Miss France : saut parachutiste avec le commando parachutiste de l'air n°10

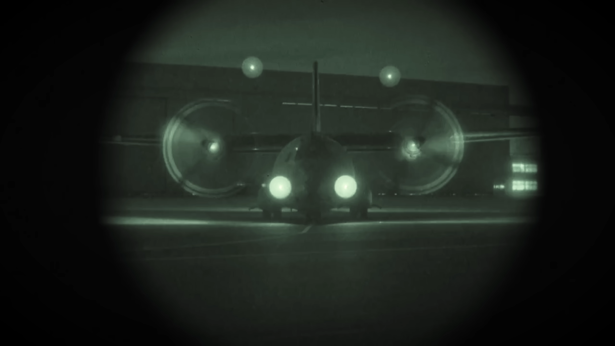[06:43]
Il a deux moteurs Rolls-Royce, chacun de plus de 5600 chevaux.